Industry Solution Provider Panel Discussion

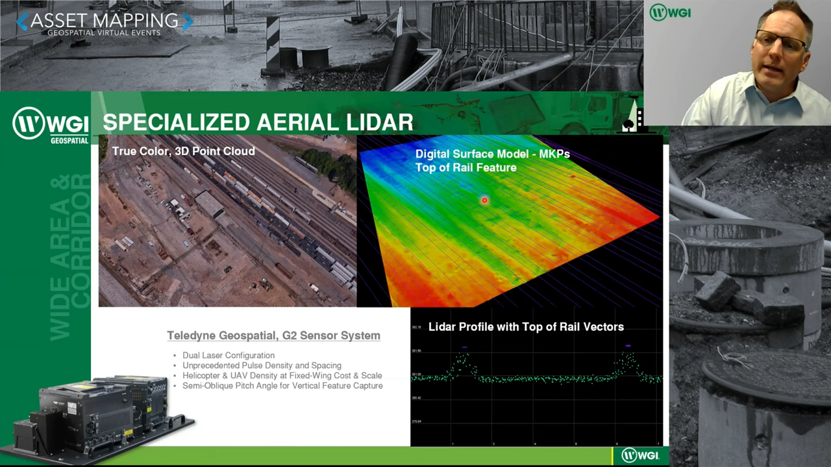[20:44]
this actually will fix to an aircraft and capture this information from the air these are elevation points from low elevation and blue to high elevation and red a lot of information being captured there and you can see how more data can be captured um
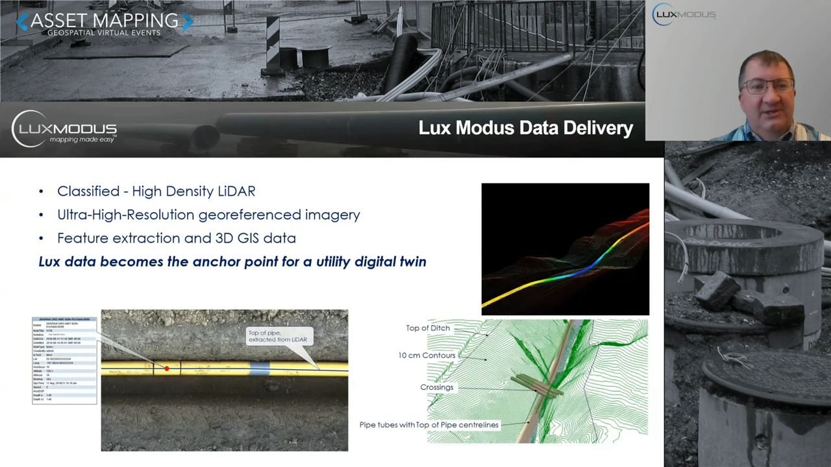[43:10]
to sue right so um that's the ultimate theme i want to uh leave with you here and here's an example of a crossing that was discovered